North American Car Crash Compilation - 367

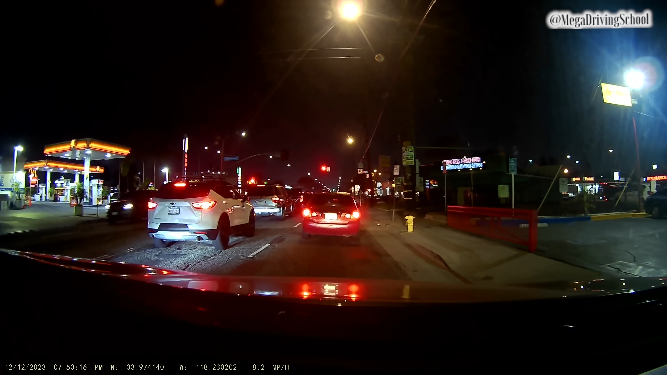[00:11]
Dashcam, my boy. Come on, do something to my car. Do something to my car.
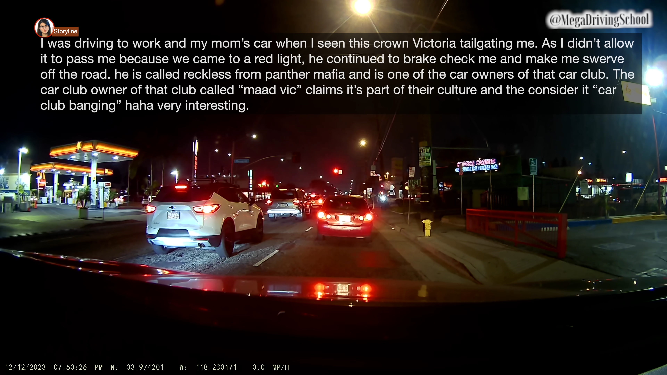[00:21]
Damn, you dented it? Oh, you dented it? Hey, you dented it? I got your plate. Hey, I got your plate. All on video.